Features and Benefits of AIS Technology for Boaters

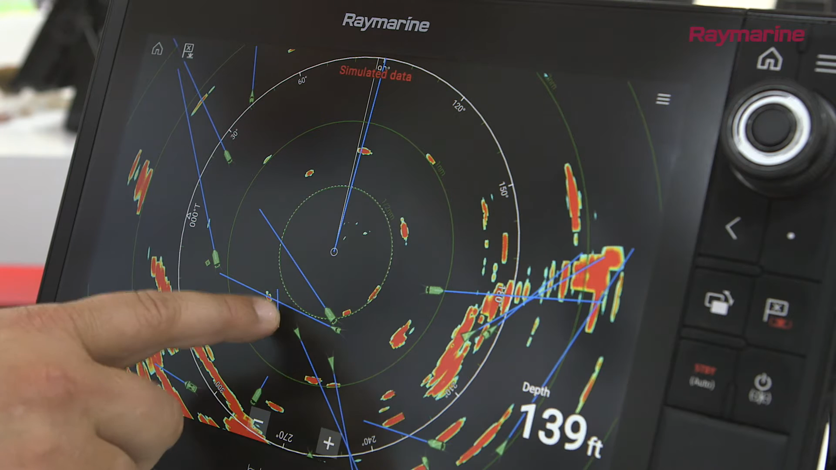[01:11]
The AIS contact icon will typically sit on top of a live radar target.